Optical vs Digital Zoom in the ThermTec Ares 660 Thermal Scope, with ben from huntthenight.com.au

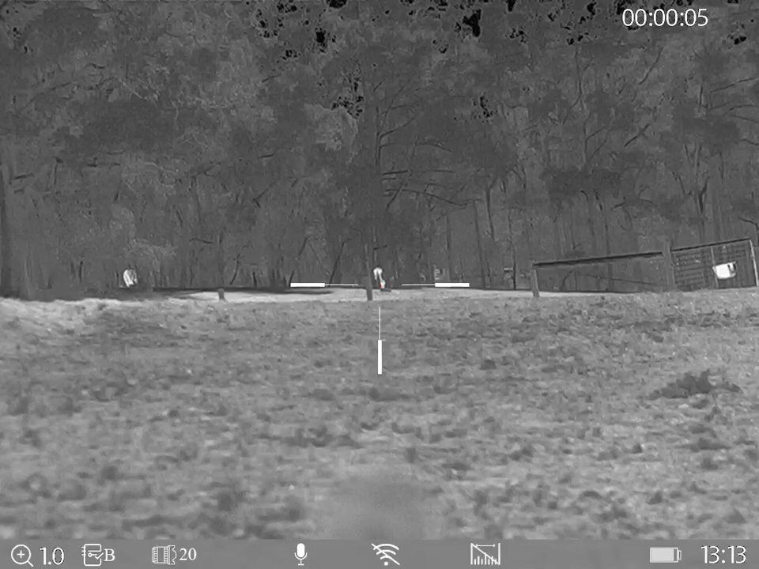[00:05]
G'day guys it is Ben here from hunt the night now what we're going to do today is have a look at the difference between the optical and digital zoom in this Ares 660 thermoscope now ignore the little blob down near the Wi-Fi that's my barrel because I'm wearing effectively one magnification it's pretty windy out here I'm talking through the Ares I don't know how well it's going to sound but we'll see how it goes now the beauty of being able to
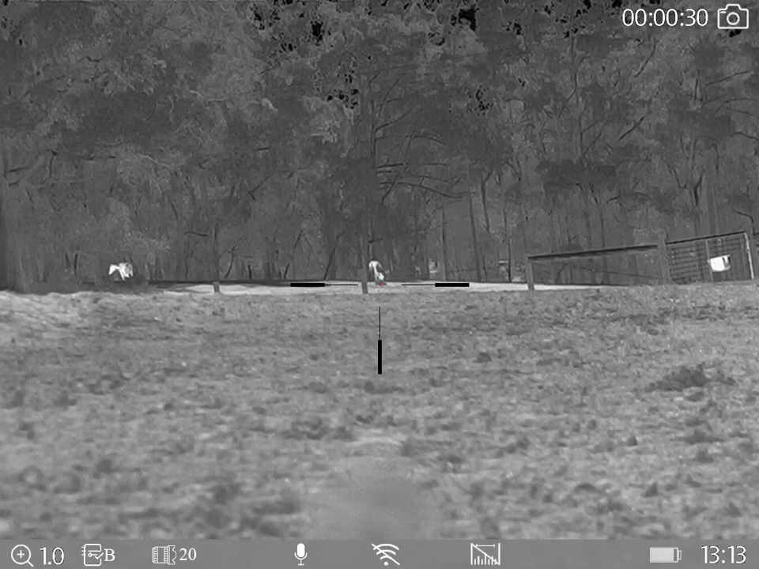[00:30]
demonstrate how important digital or optical zoom is is really easy I'm going to swing around to this horse up there it's about 140 meters away on that round bale
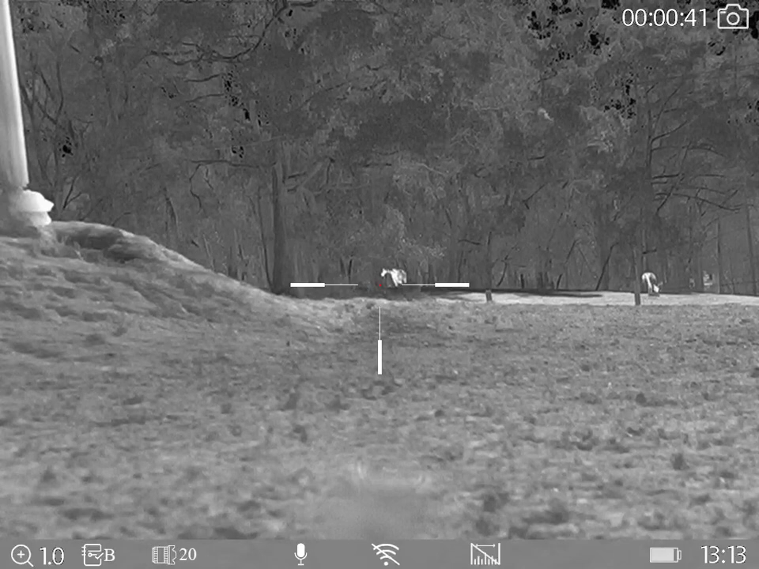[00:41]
and I'm going to increase the magnification to three times because when I do
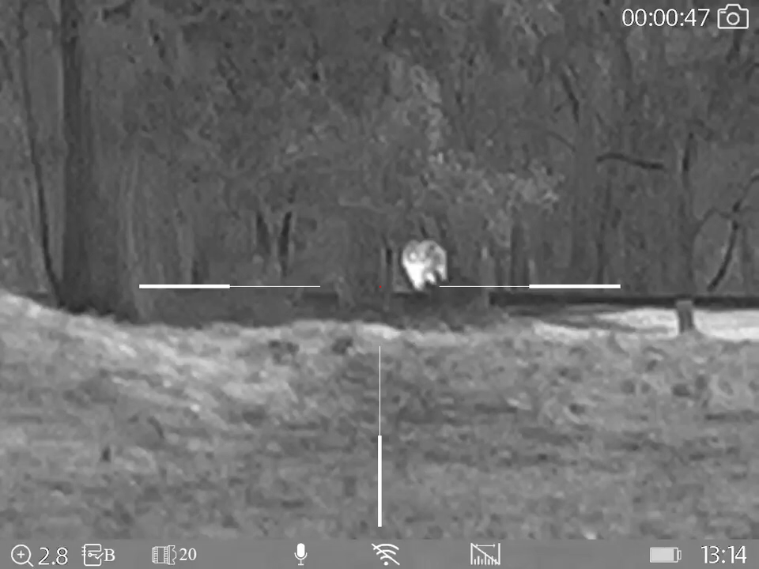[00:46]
this in three times the Ares here has got both a 20 mil and a 60 mil focal plane which is
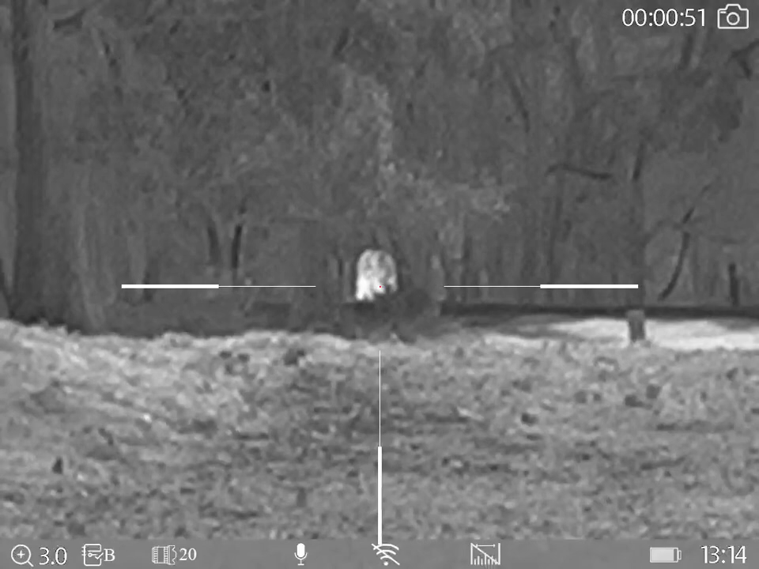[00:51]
effectively three times optical zoom when you move to switch to the 60 so you can see when we
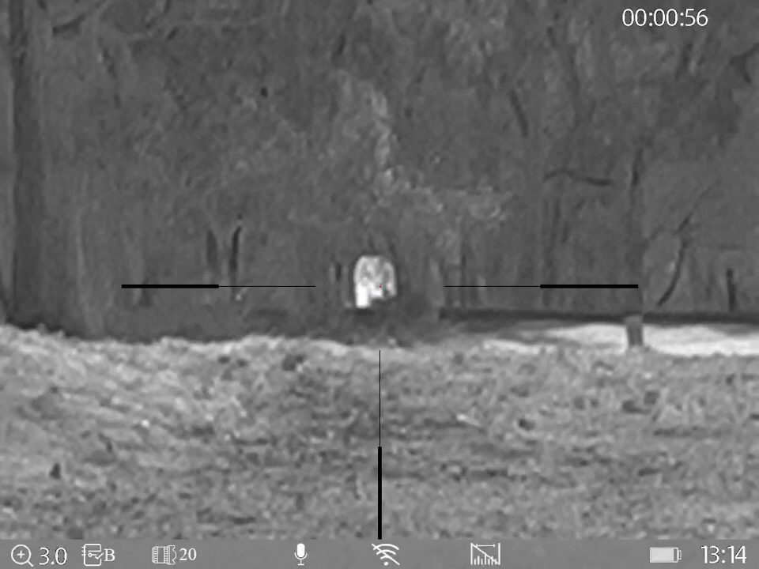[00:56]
when we go into the digital zoom here three times in the 20 mil focal plane
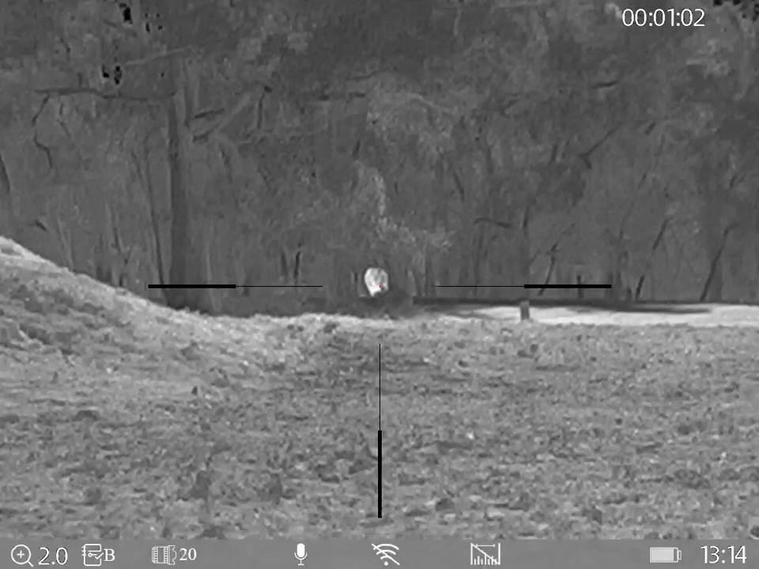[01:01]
it looks pretty crappy I'm going to back this
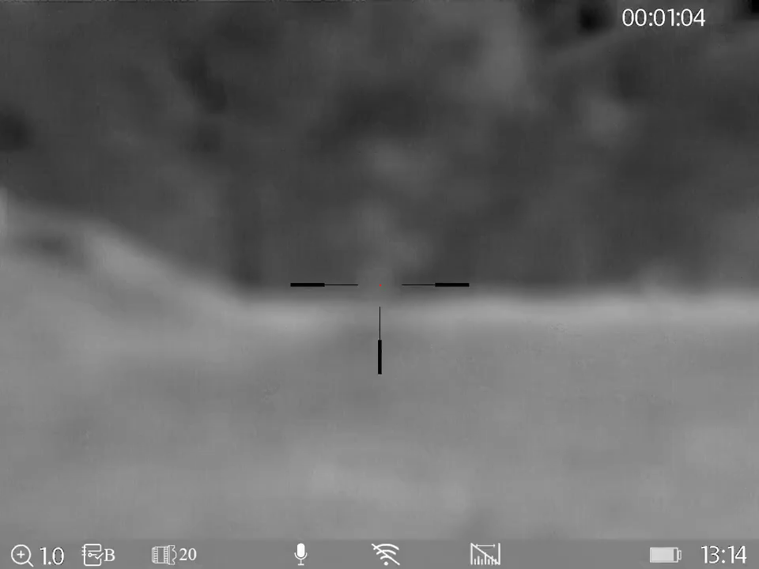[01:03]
out I'm going to change to the 60 mil focal plane which is the same magnification and look how much better that looks now I'm in pretty
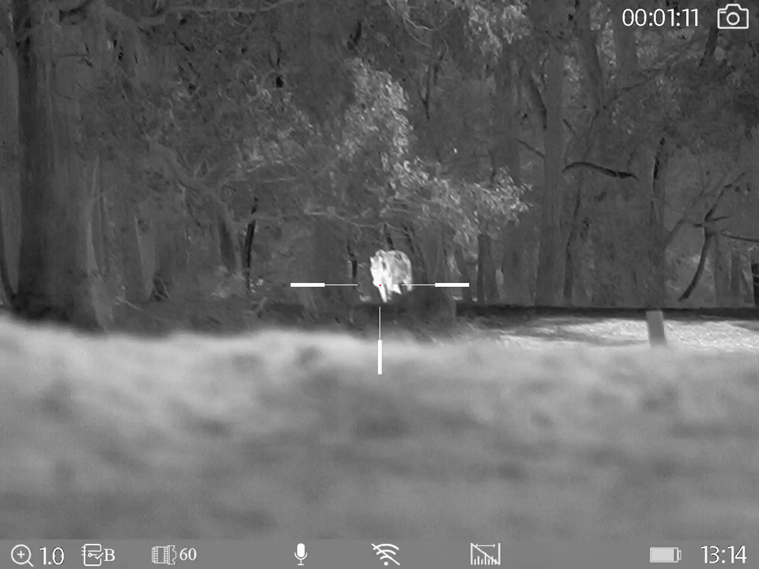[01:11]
tiring conditions at the moment because I've got a sun almost pointing back down towards this lens not quite it's a little bit overhead still but it's not real great in terms of the quality
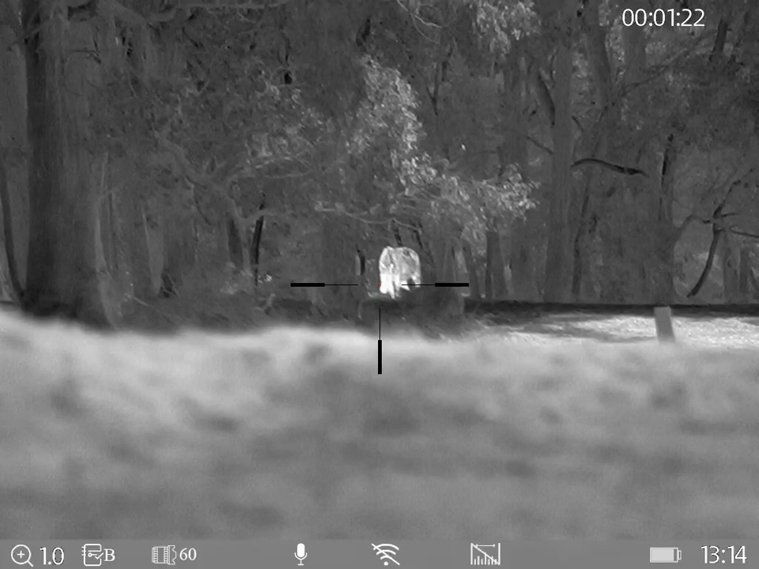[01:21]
but the huge difference between and if I go into three times
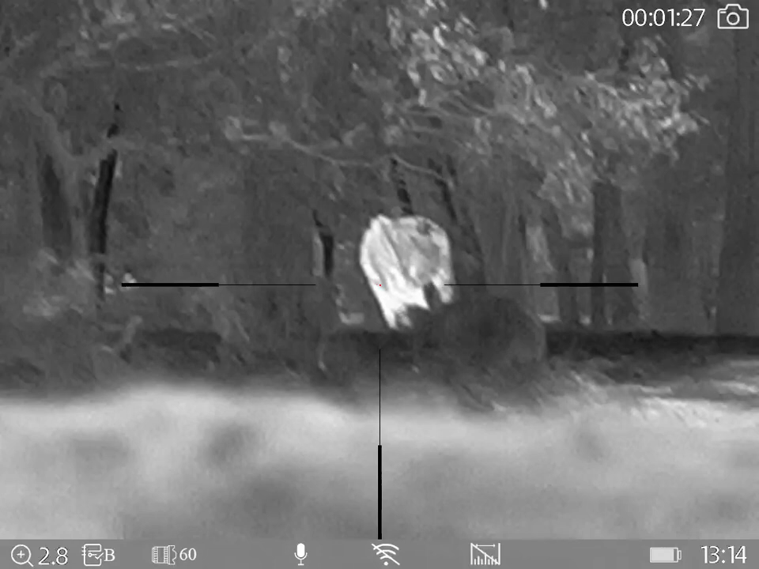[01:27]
digital there the quality is just so much better using that digital zoom
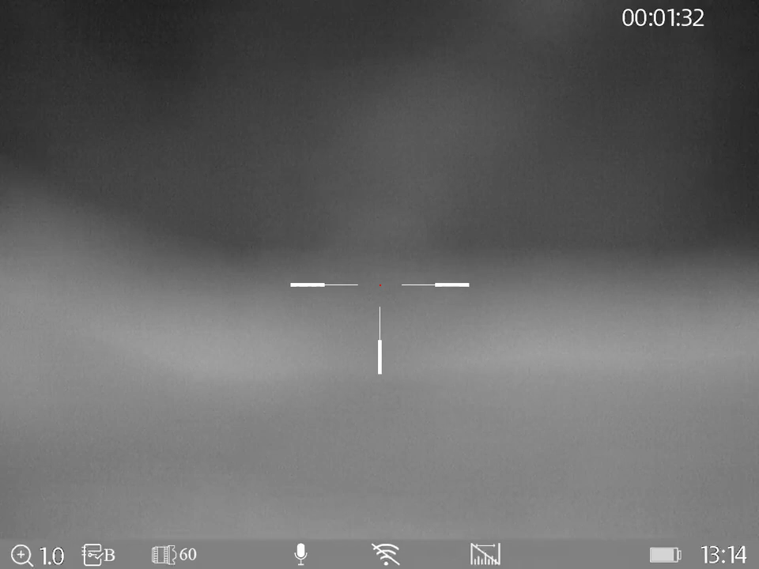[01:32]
so let's have a look at it again we're back out into one times magnification
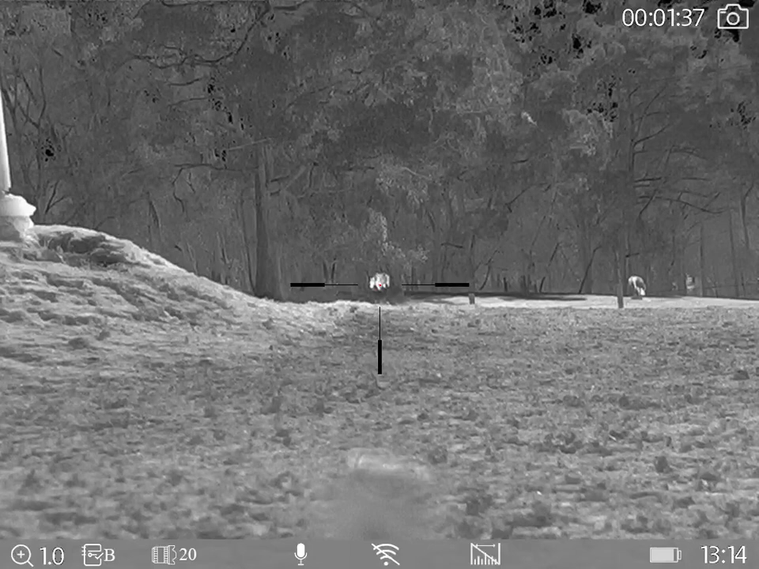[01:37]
which is actually one time that one times magnification in this we'll zoom into three times digital
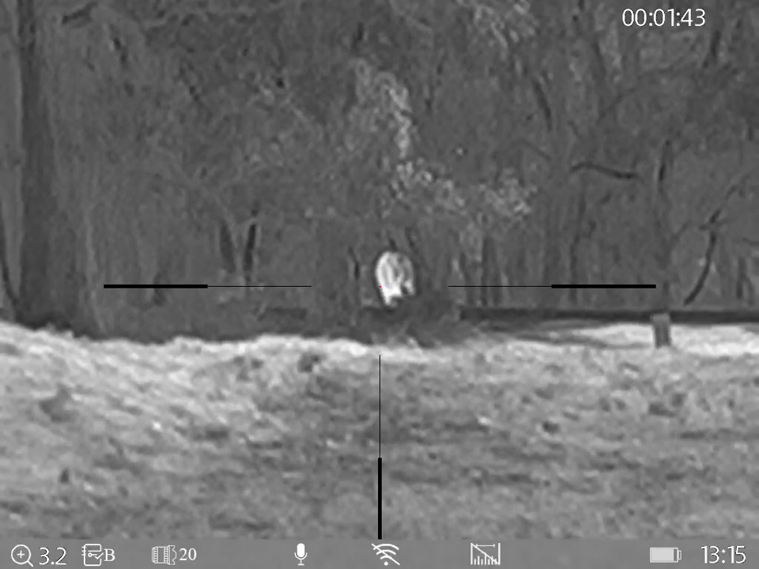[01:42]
zoom and we know that filter view is going to be the same when we switch it in a minute you can see the tree on the left of the post on the right back out let's
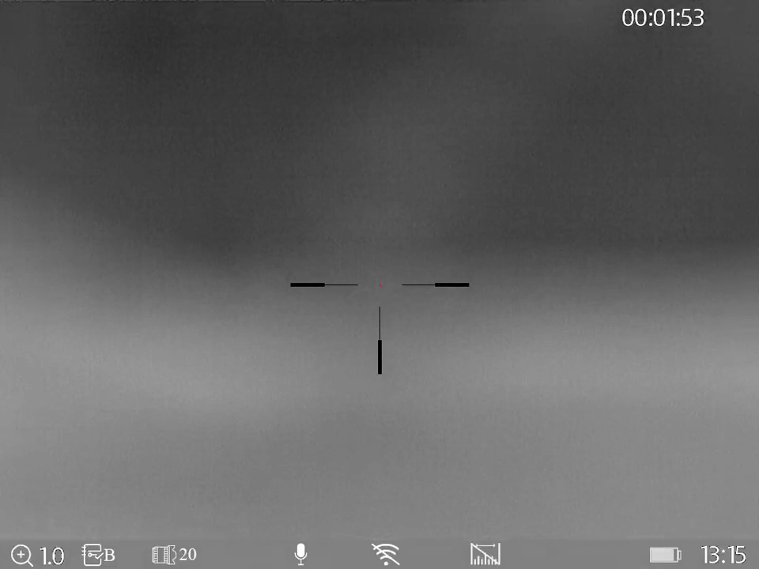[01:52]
go into digital zoom the tree on the left and the post on the right
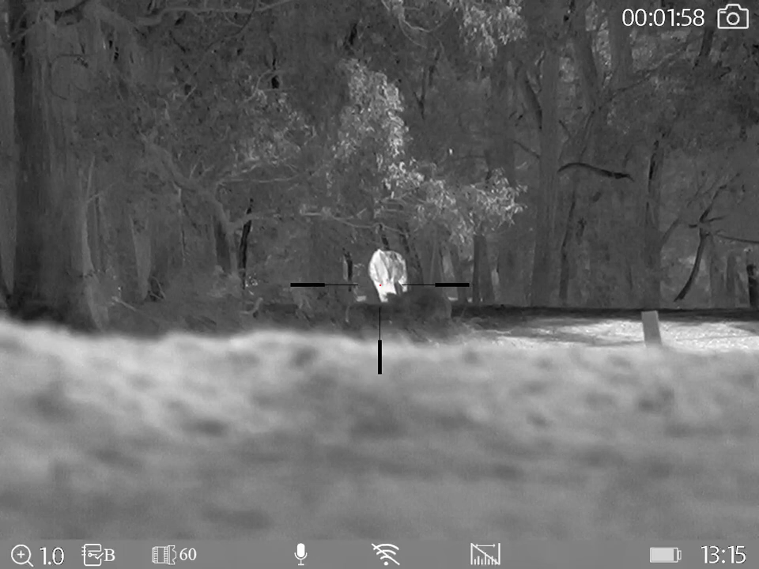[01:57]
that quality is just so much better so this horse over here looks
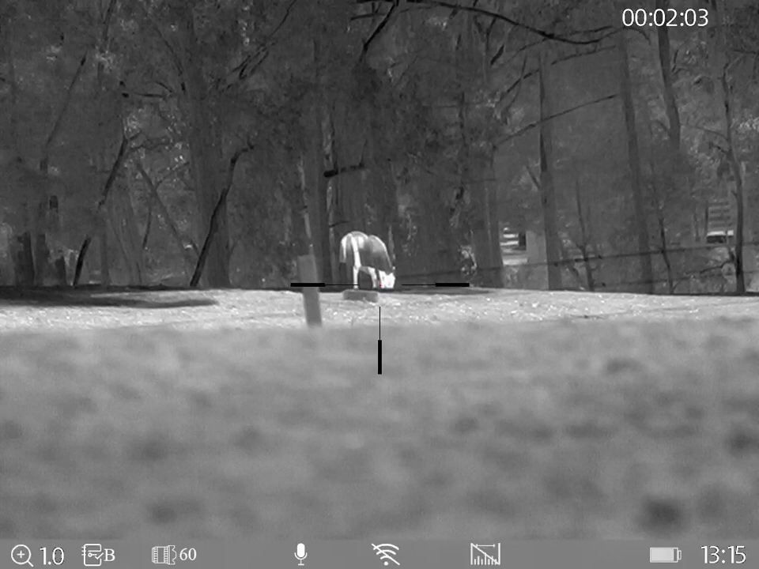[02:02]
like that horse is a little bit further away back out into the one times zoom
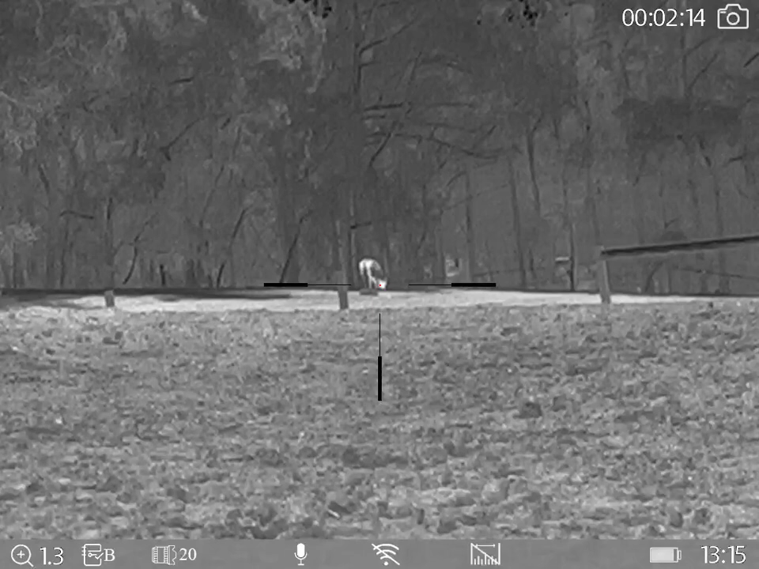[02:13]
it in to three times get that same thing you
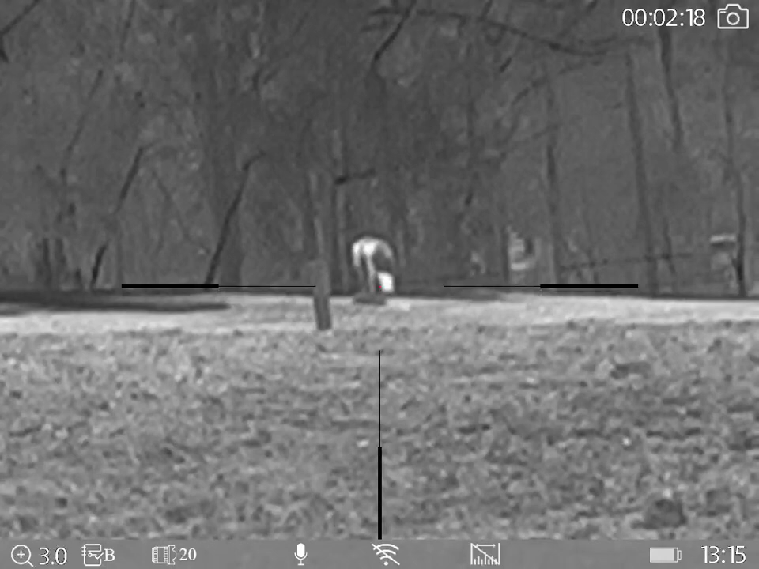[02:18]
see it's quite brainy as you'd expect back it out
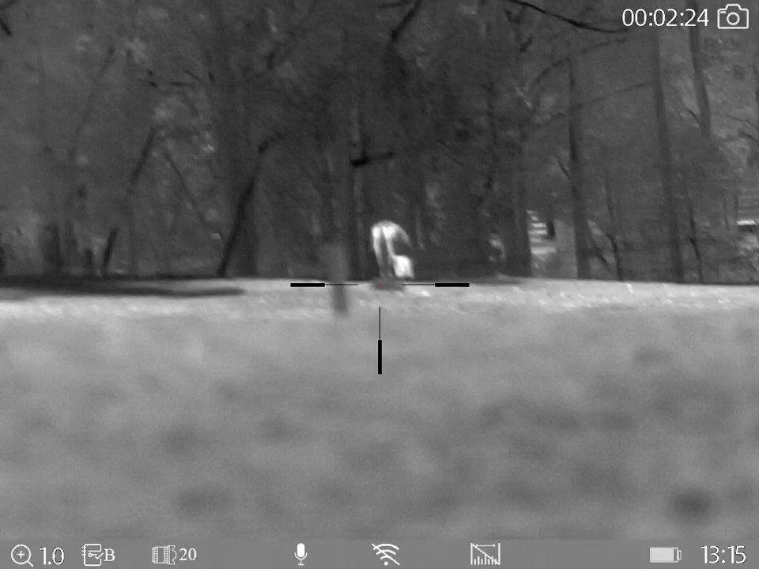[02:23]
optical zoom in and look at the detail
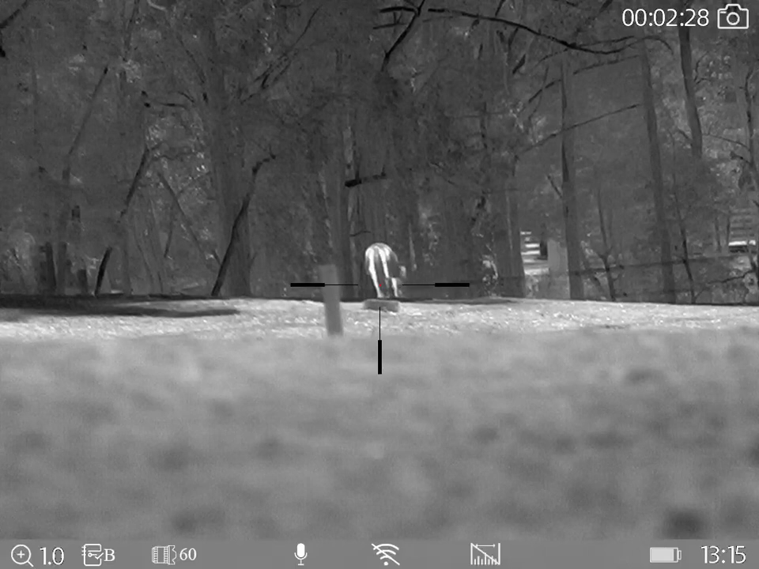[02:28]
on that I mean it's a horse's butt but you know there's its head
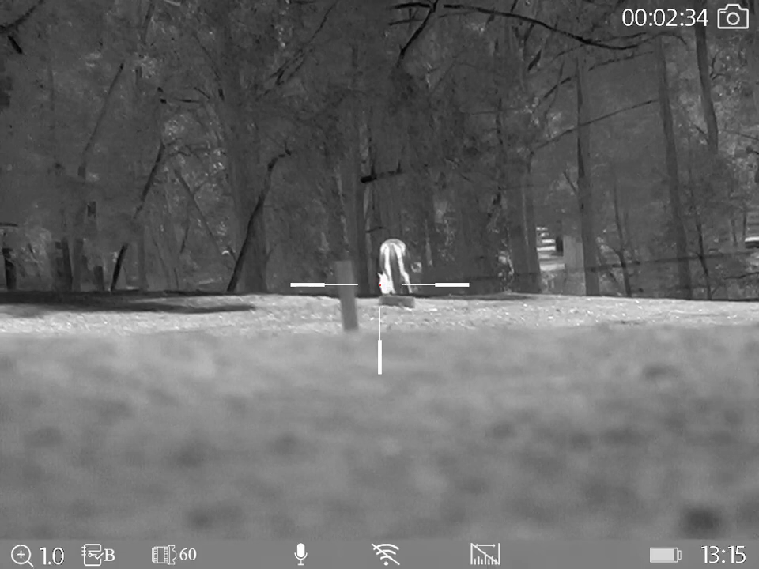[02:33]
it is fantastic that horse has about 160 or so anyway guys just wanted to share that with you these thermtechs are absolutely